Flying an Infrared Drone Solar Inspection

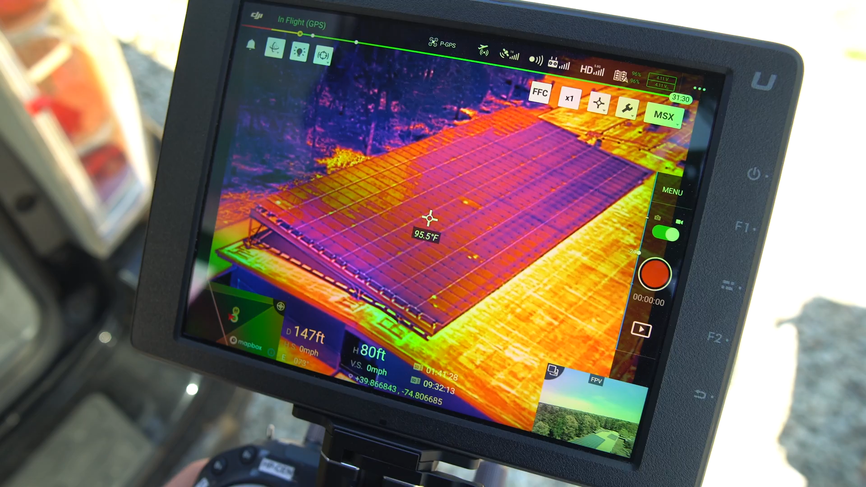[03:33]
On screen: spot 95.5°F
It isn't quite too big, so we're just going to be flying it manually just to get up, you know, pretty close and show you all the details. So we can just do a quick scan through these panels,
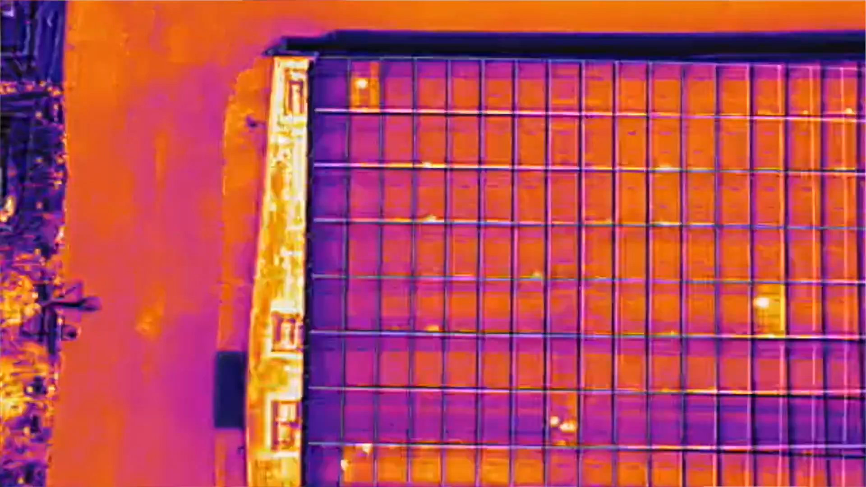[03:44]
and
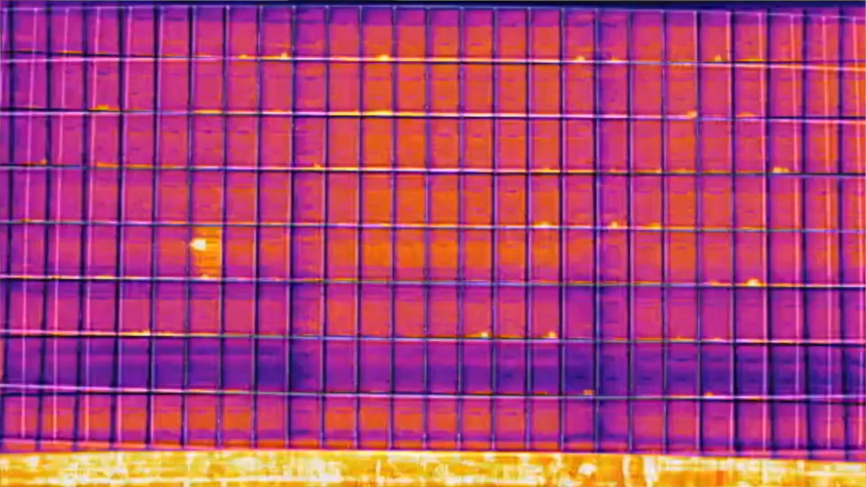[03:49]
we can see a lot of cell level defects.
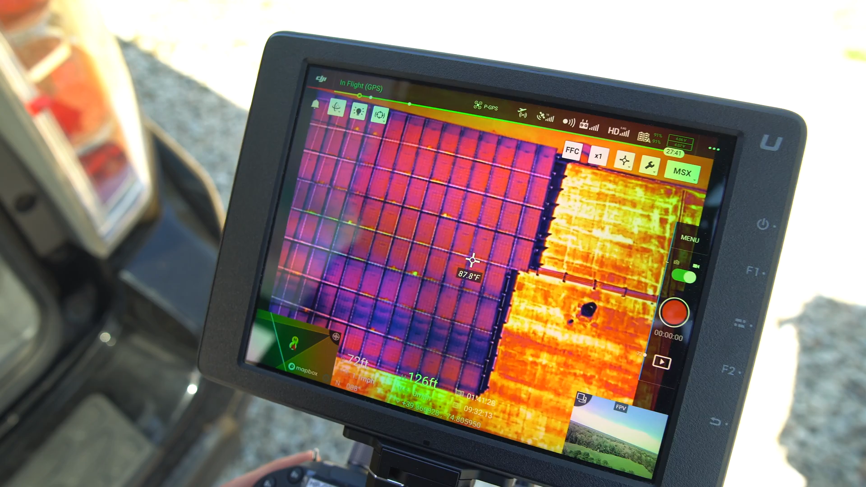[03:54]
On screen: spot 87.8°F
And what's interesting is if we moved this drone, let's bring it down a lot lower,
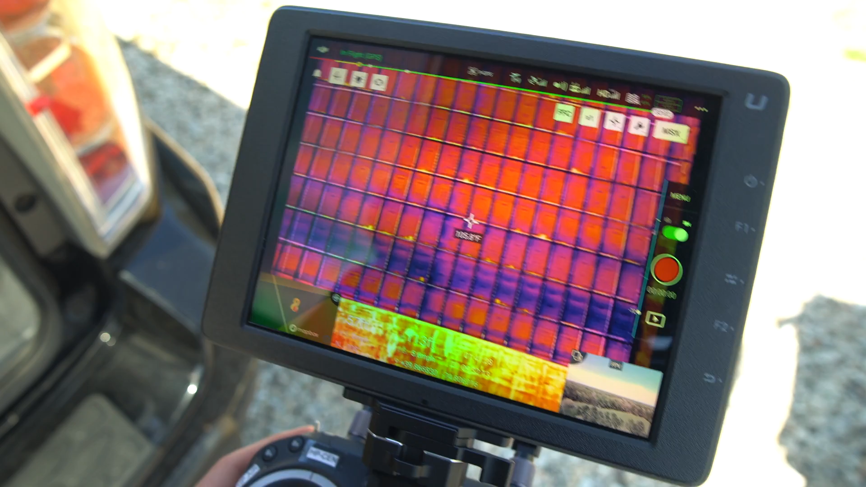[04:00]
and did more of a side view angle,
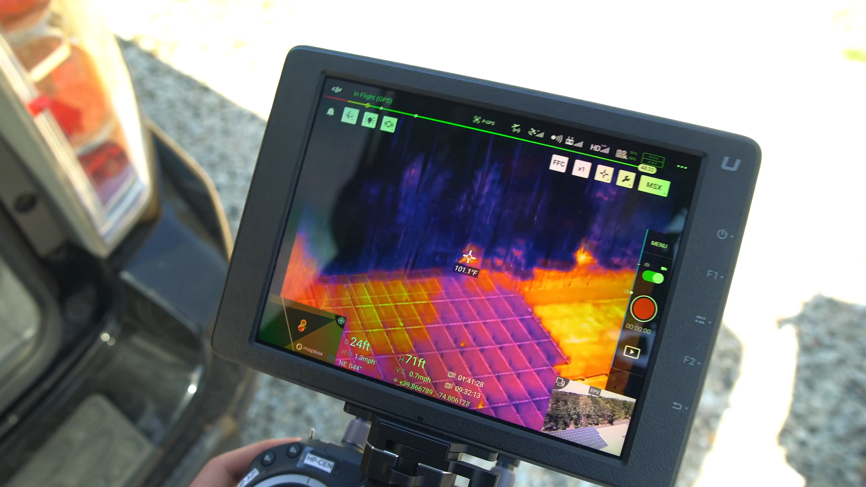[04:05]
On screen: spot 101.1°F
you can see all of these reflections that are coming off right over here from the sun.
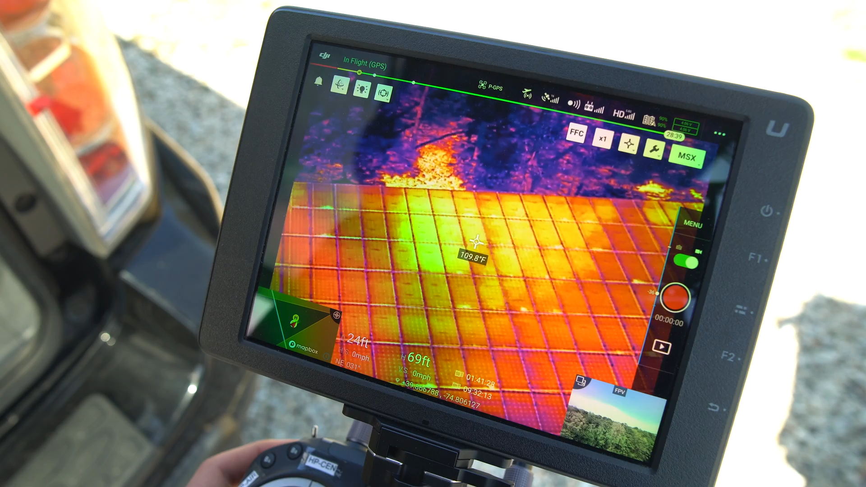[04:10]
On screen: spot 109.8°F
So because it is a fully sunny day today,
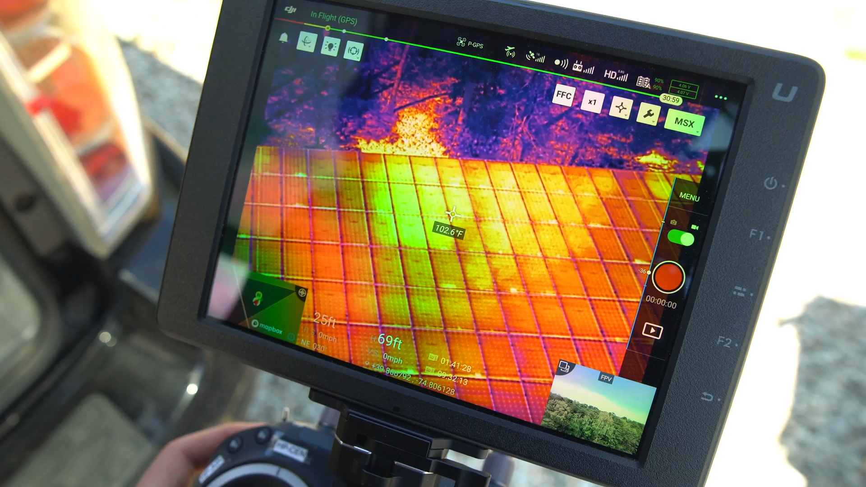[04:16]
On screen: spot 102.6°F
the reflections are from the sunlight going off the panels and providing a lot of mixed, like, data here. And a lot of these faults that we saw earlier are much harder to see. And it is also important to do this whenever, you know, if you are flying manually when you see these faults, because it could even just be the sun's itself,
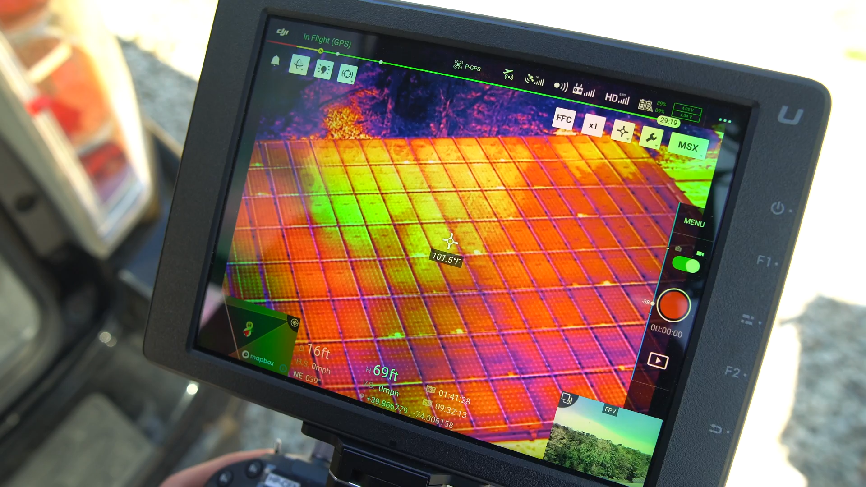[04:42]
On screen: spot 101.5°F
its reflection in the panel. So it's always important to change the viewing angle. So we have
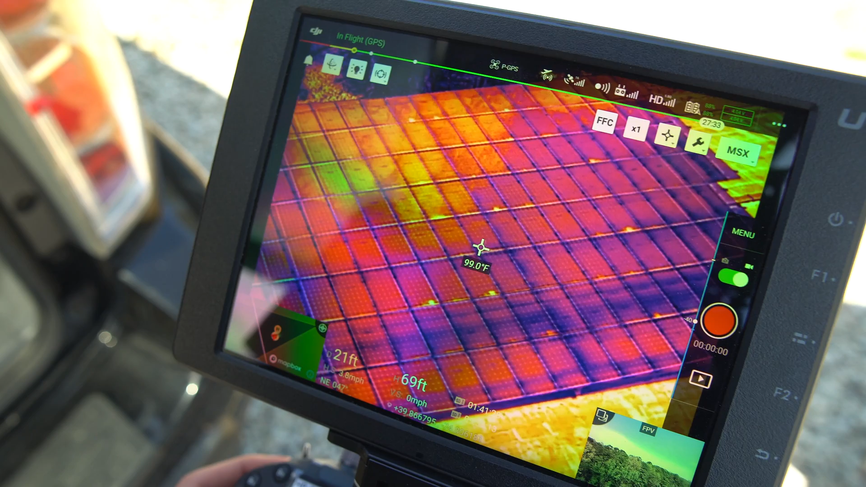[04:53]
On screen: spot 99.0°F
more positions, and we can better identify the problem. Let's get pretty close to this one issue at the top here.
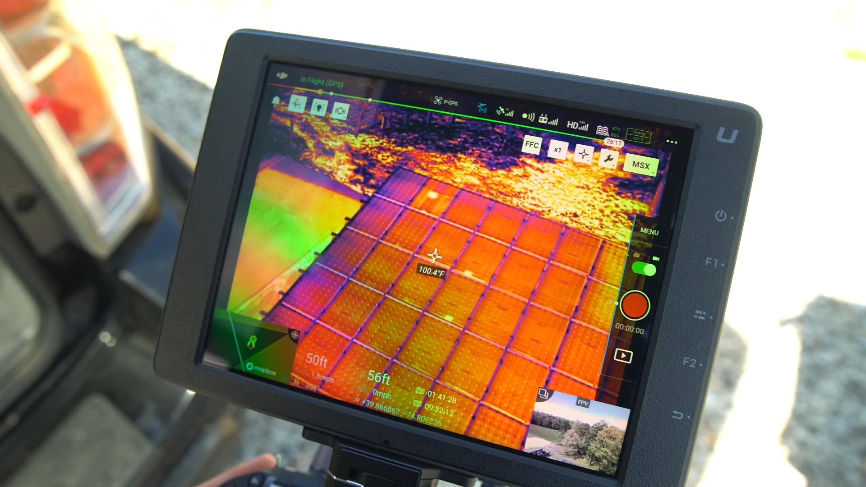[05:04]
On screen: spot 100.4°F
And I'll show you a pretty neat feature that this X-T2 camera can do.
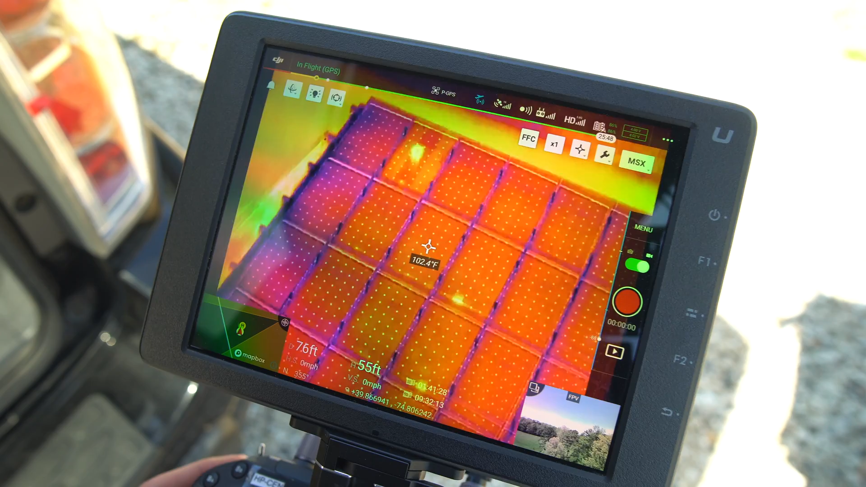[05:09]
On screen: spot 102.4°F
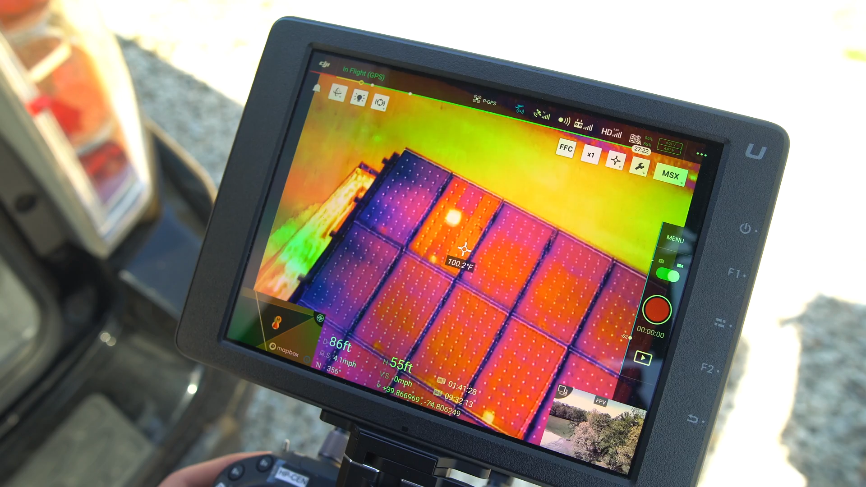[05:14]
On screen: spot 100.2°F
All right, so we see that this panel has some issues. We can get even closer.
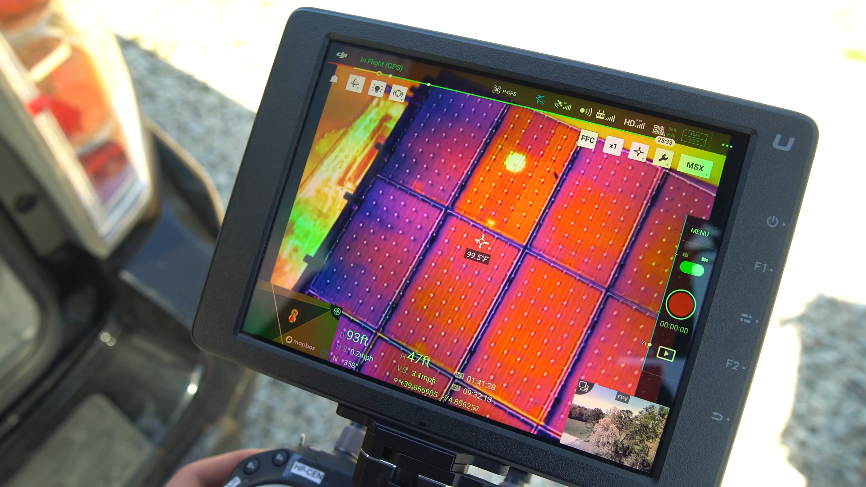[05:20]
On screen: spot 99.5°F
And so, you know,
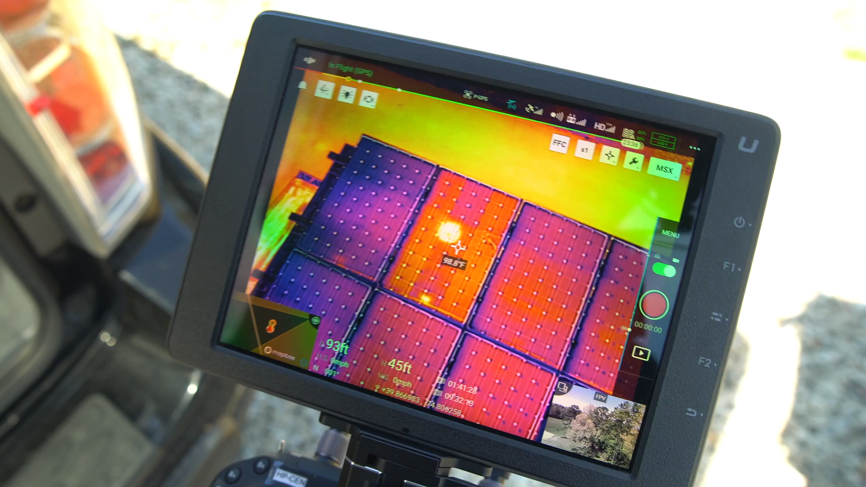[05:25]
we see this as a problem here, but we don't know exactly what is going on.
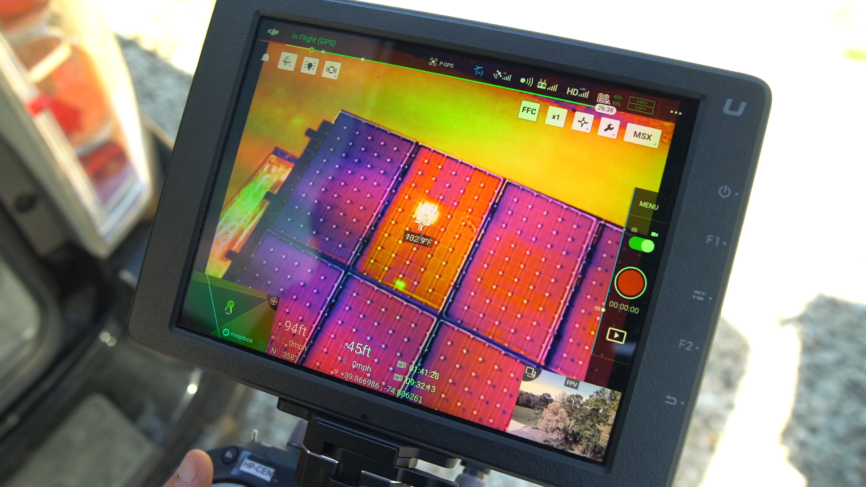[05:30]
So the great thing about the X-T2 camera, and a few other similar cameras, is it has the infrared camera, and it also has the visible, like, regular camera.
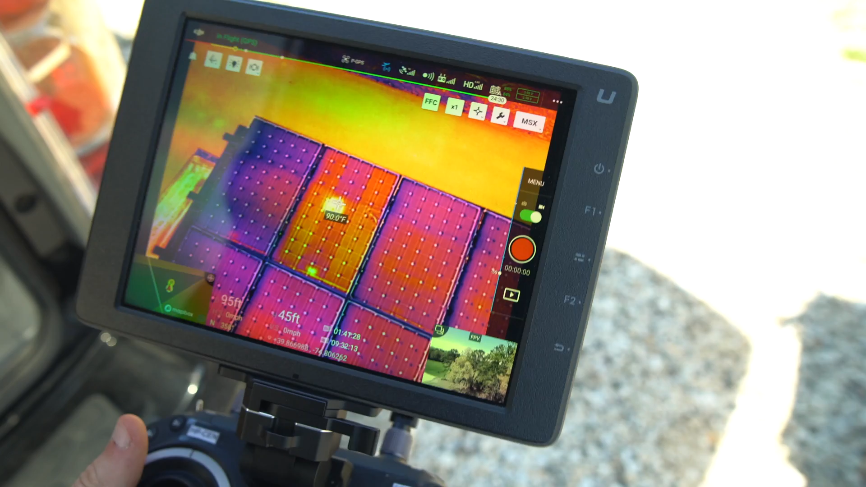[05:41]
So just by clicking a few buttons here, we can change the view
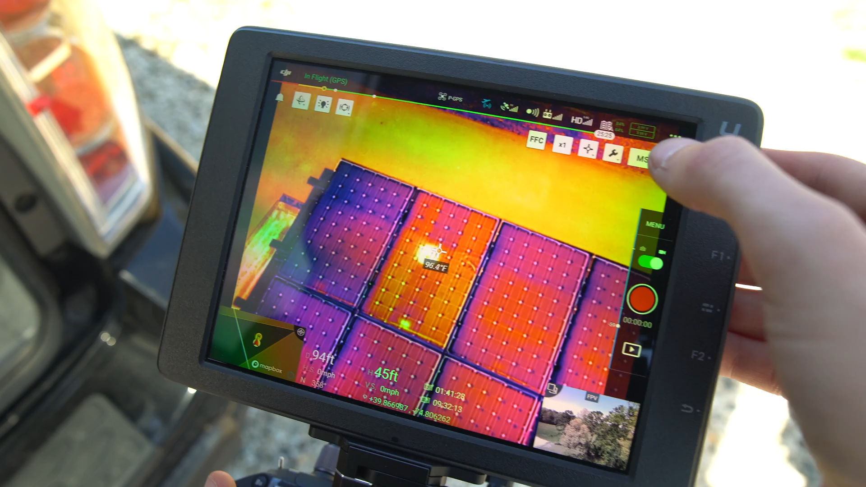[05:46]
to visible, and now we can see clearly that there is actually a big